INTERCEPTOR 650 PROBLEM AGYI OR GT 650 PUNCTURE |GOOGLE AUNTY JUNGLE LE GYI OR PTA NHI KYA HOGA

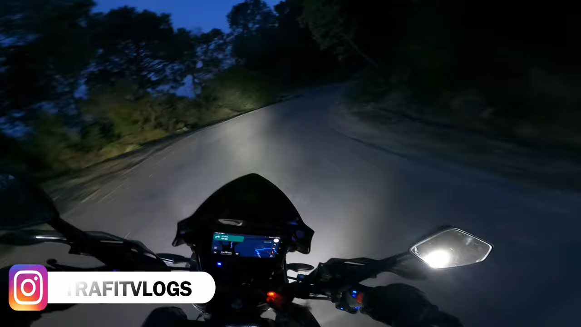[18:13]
बेचारा बुलेट भी बोल रहा होगा किसके नीचे आ गया मैं। भाई बस वाले ने इस रोड पे आतंक मचा रखा है। 70-80 की स्पीड चल रहे हैं, पूरी बस ऐसे हिल रही है भाई पीछे से। ये तो वही सीन हो गया।